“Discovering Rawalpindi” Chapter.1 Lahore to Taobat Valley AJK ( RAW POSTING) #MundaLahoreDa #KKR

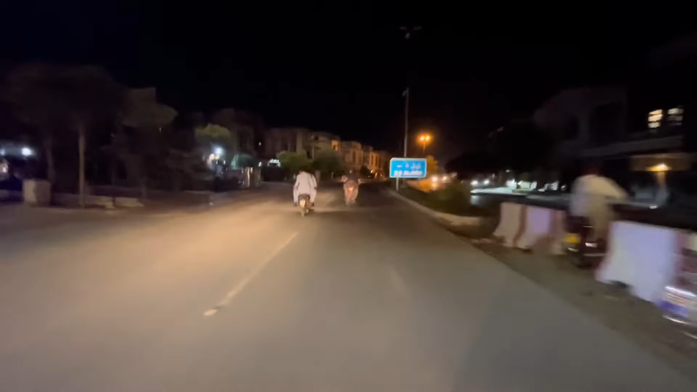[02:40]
और यहाँ पे तकरीबन हम लोग मीनार पाकिस्तान वाले पुल पे पहुँच चुके हैं।